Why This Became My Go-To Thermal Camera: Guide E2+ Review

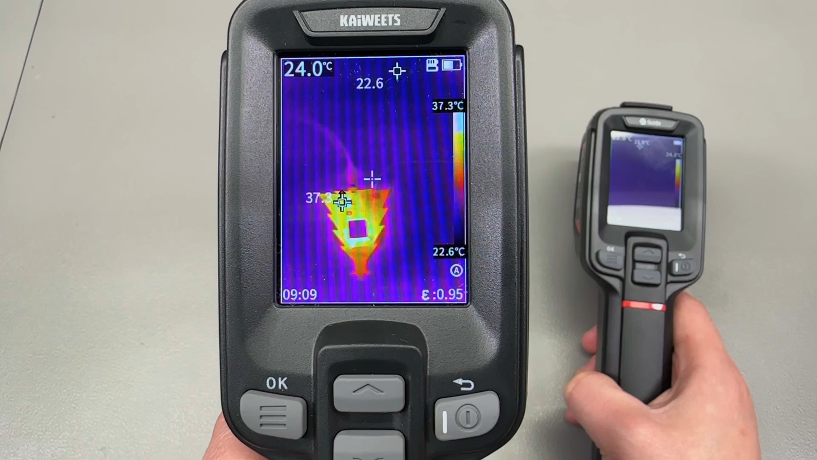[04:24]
On screen: scale top 37.3°C, scale bottom 22.6°C
new E2 Plus that's why you get this extra button here on the trigger
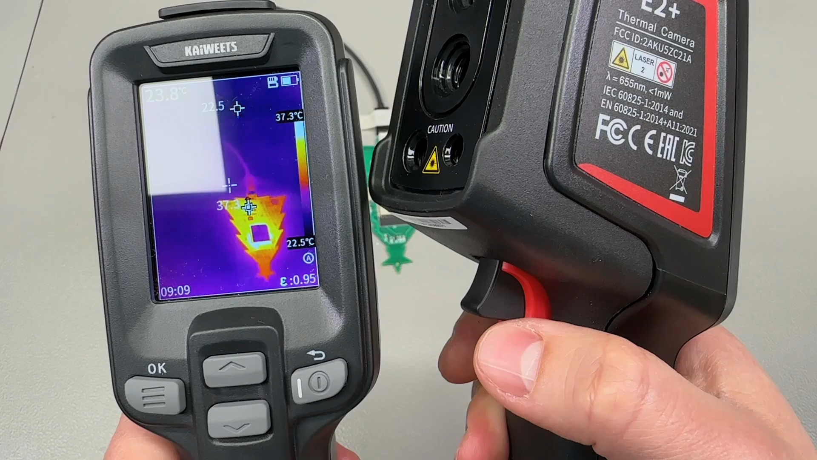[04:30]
that controls the autofocus feature or should we call it auto manual focus feature the nice thing is that now I can go you know closer to the
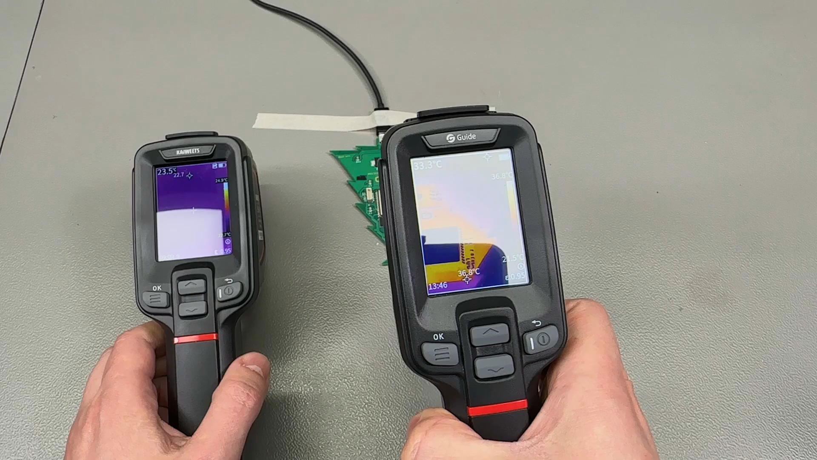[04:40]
to the object that I'm inspecting I can hit that button and then the camera will autofocus
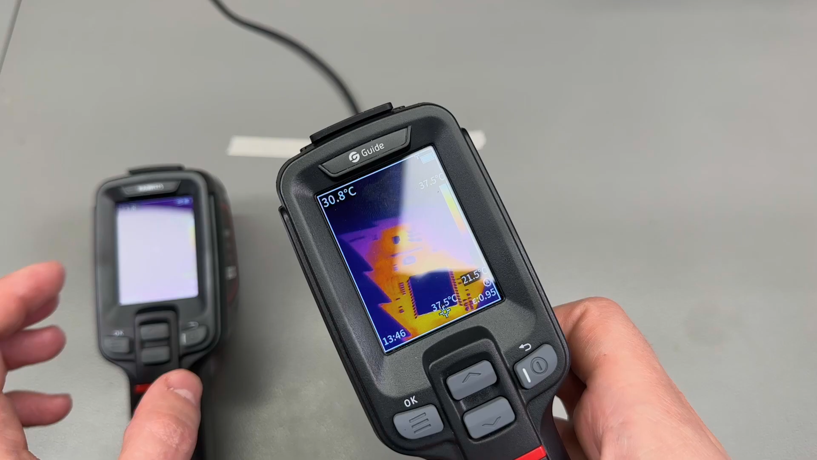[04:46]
On screen: spot 30.8°C
then I can go you know further away from the from the actual device
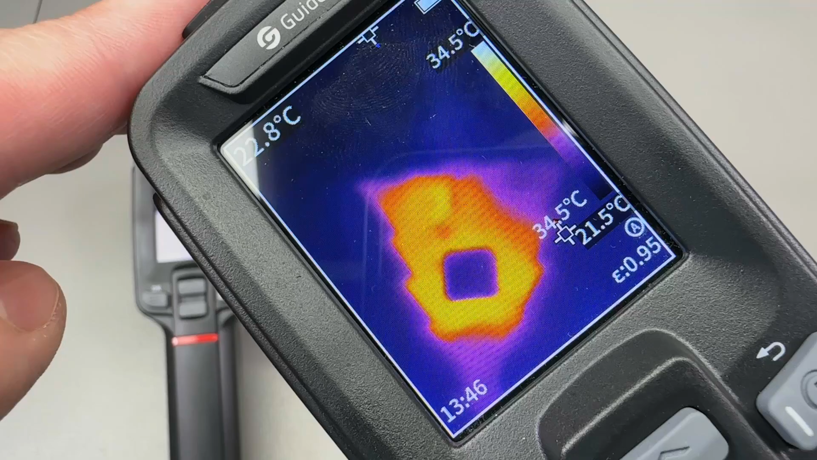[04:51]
On screen: max 34.5°C
I'm inspecting and then I can focus again I can point it at
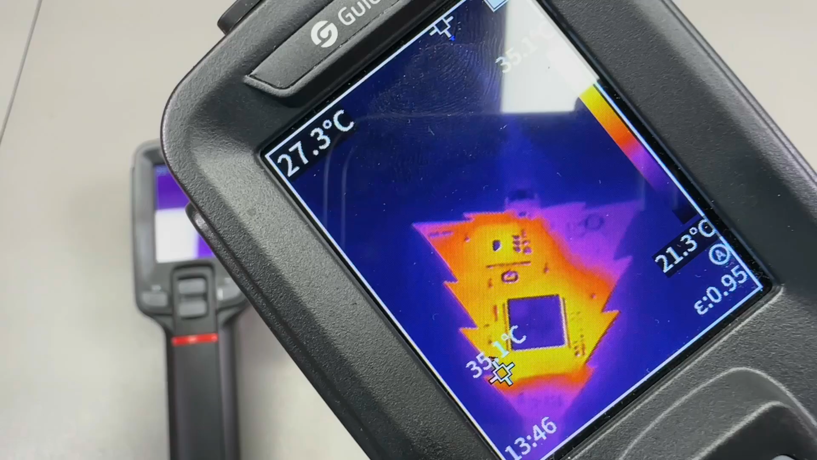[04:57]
an electrical panel which is two meters away hit the focus button again and it will autofocus
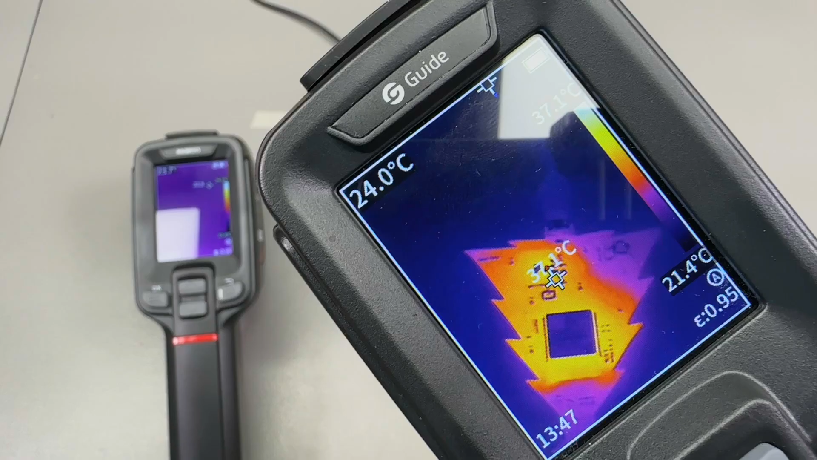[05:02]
On screen: spot 24.0°C, scale bottom 21.4°C
and that's a pretty neat and useful feature especially for field work where you're
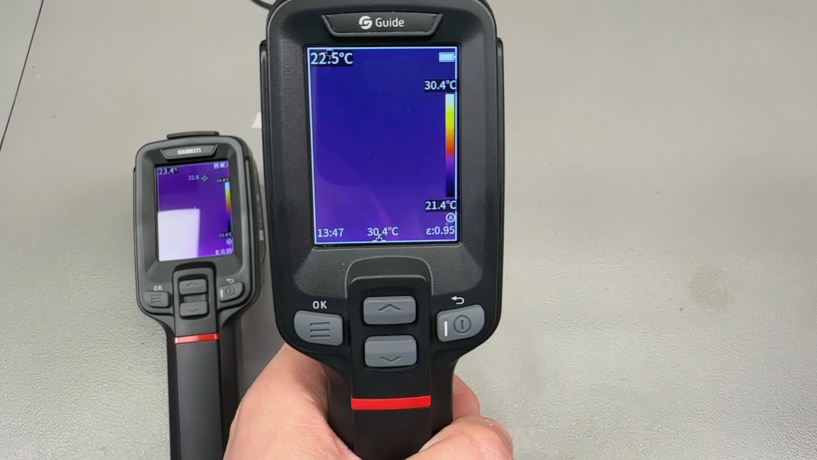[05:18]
On screen: spot 22.5°C, scale top 30.4°C, scale bottom 21.4°C
while the larger button remains for the purpose of capturing images
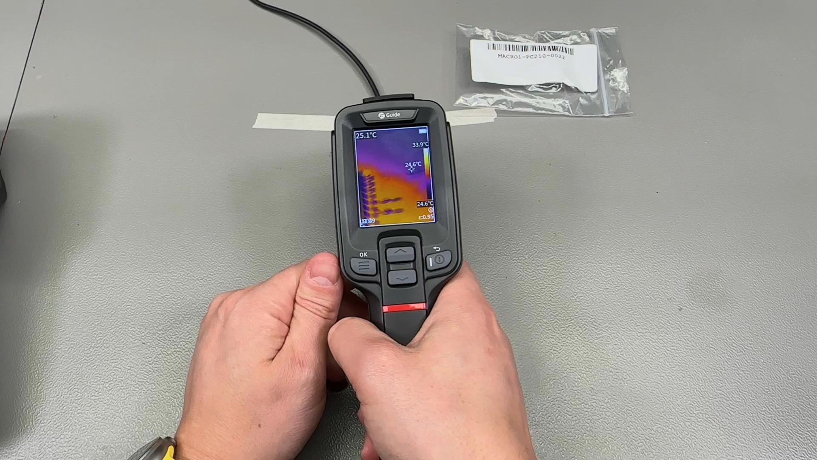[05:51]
On screen: scale top 33.9°C
level repair or debugging as I'm showing here in this sample footage on this PCB it allows me to zoom right into you know individual pins individual resistors I can even see individual tracks on this PCB and if you have for example larger chips you can even see individual hotspots inside the larger packages and honestly these days uh you need to have something like
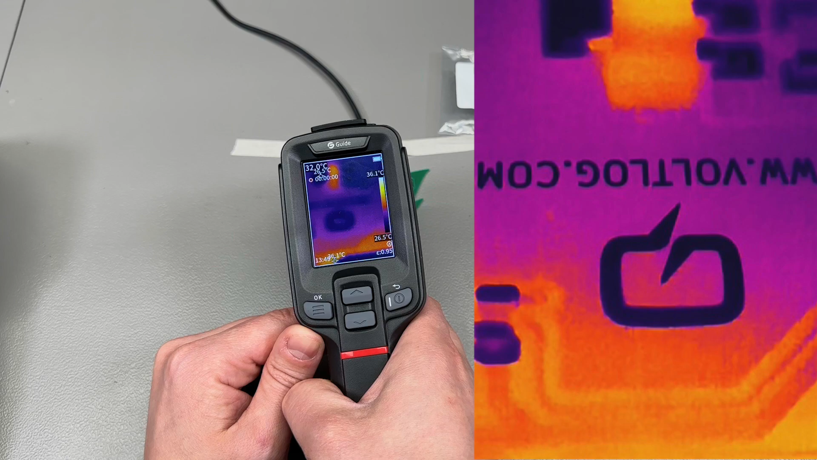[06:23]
this in your toolbox and if if you're doing any sort of PCB level uh repair work the boot time is a little longer on the newer E2 plus which is a sign they're using maybe a different processor and
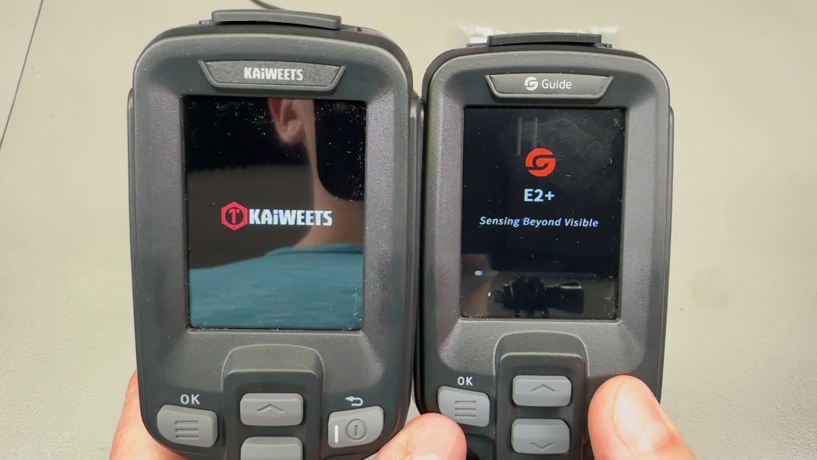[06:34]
different firmware for these upgraded models so the older pc200
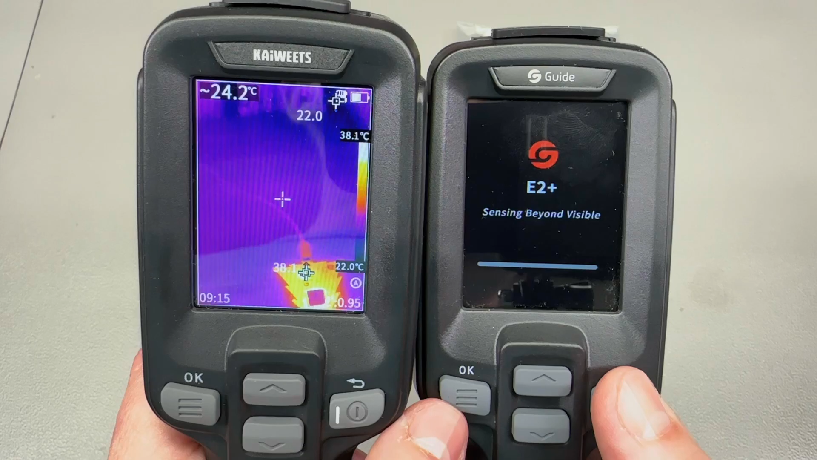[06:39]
On screen: spot 24.2°C, scale bottom 22.0°C
series was almost instant to turn on and I like that very much that's why
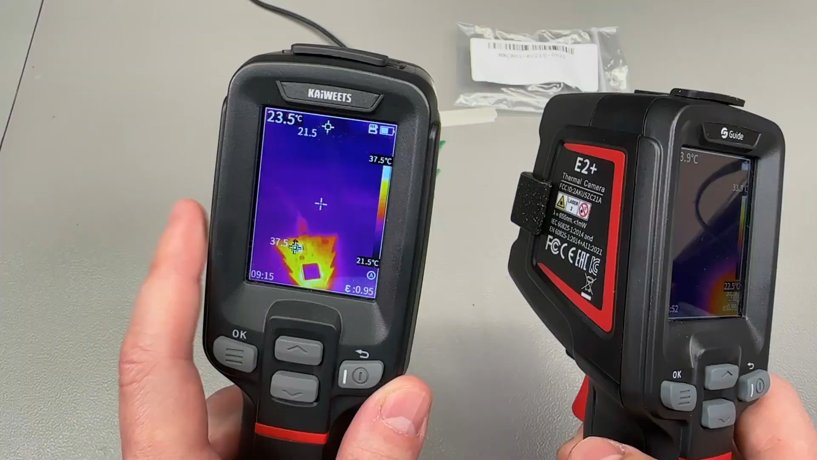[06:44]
On screen: scale top 37.5°C
I started to always reach for it but with the newer model um we don't get that anymore something like eight to nine seconds until it's operational which is not ideal but it's still
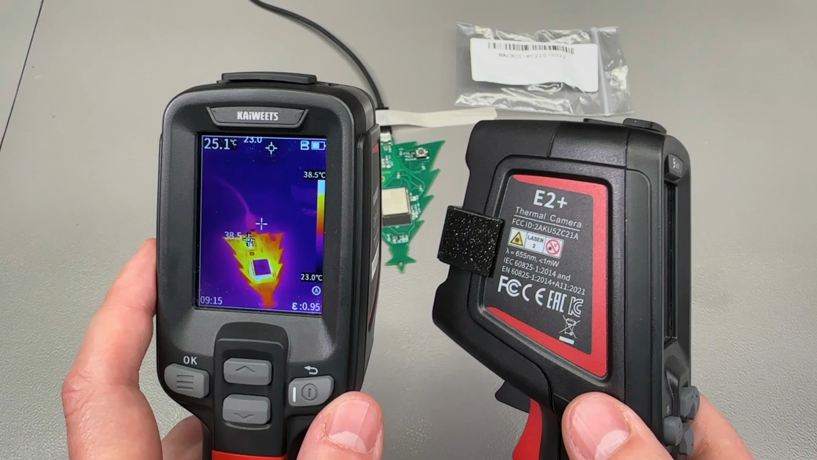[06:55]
On screen: spot 25.1°C, scale top 38.5°C, scale bottom 23.0°C
faster than other cameras I've tested and acceptable I would trade
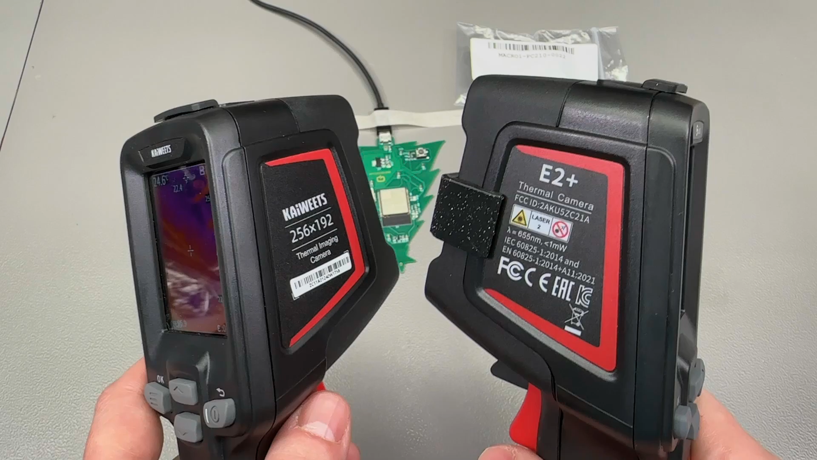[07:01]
in that eight to nine seconds boot time for the added performance on the thermal image and the extra features that you get with it
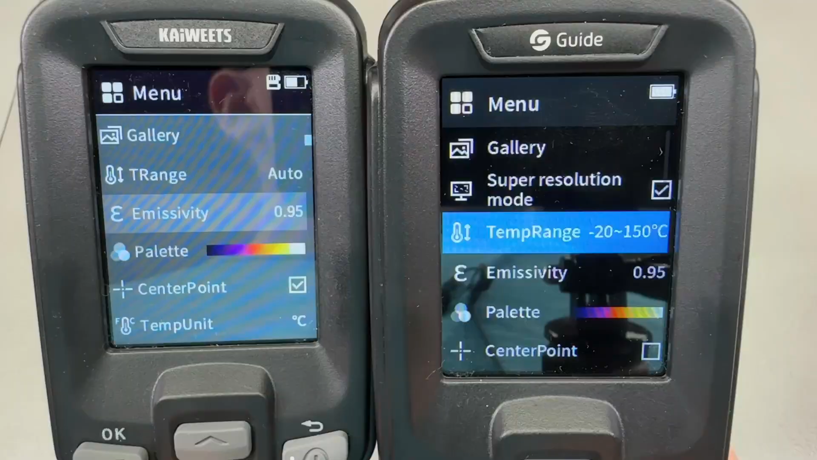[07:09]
checking out the menu system does indeed
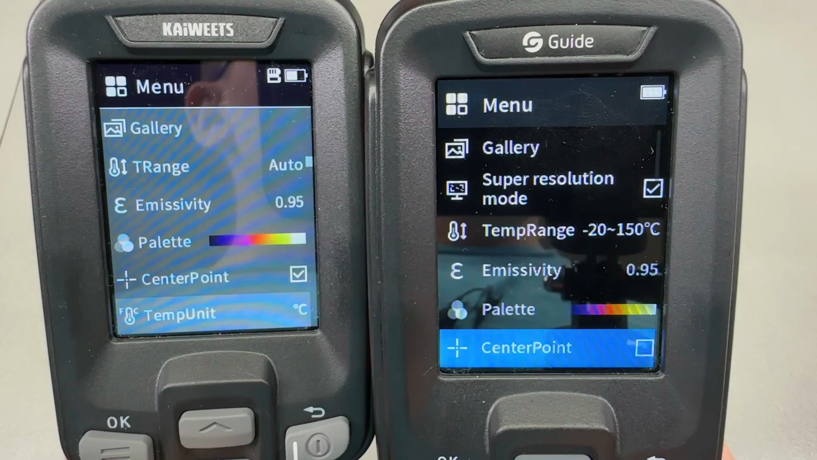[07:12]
show uh it's it's different looks to be a newer GUI design even has some
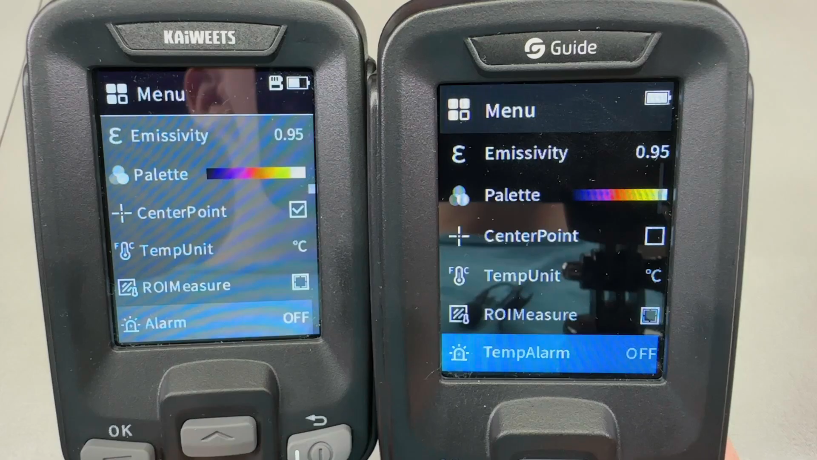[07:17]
you know sliding animations going through the menu system not that I would care about that it's just what
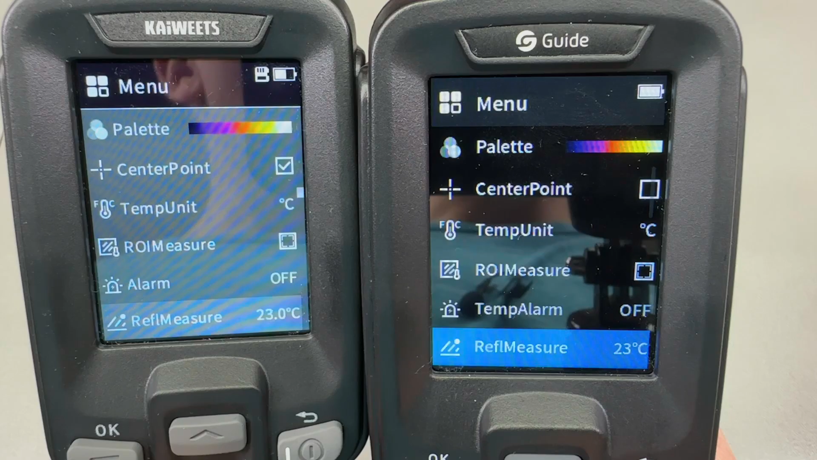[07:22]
I'm noticing here I noticed a few new options in the menu